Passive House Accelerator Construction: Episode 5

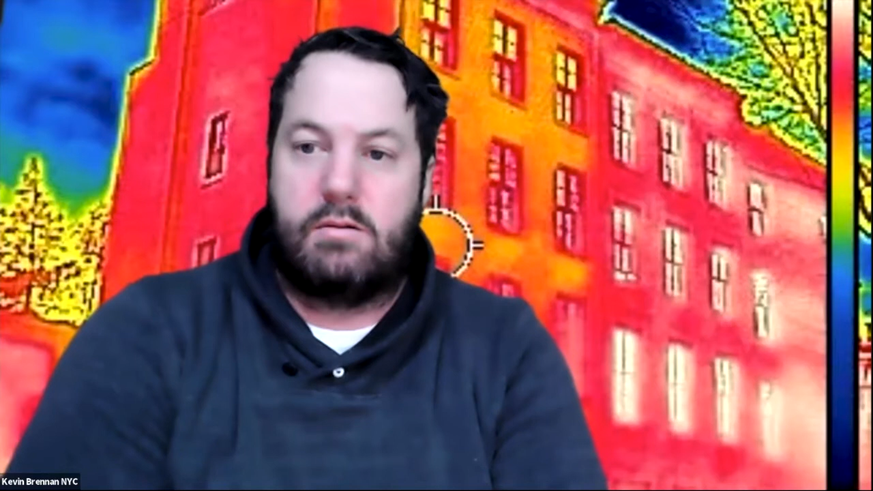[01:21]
Tonight, we have an excellent episode that Shaun has pulled together with Tag Panels. Their presentation last night was great, but I wanted more. I wanted to see more. So just a little reference about my background back here. If you weren't on the call earlier, this is an infrared image from a project that we worked on in Brooklyn. And take your infrared images and send them to us and get them out there. They're great marketing. The picture on that you can see here, the white windows, there's double pane windows.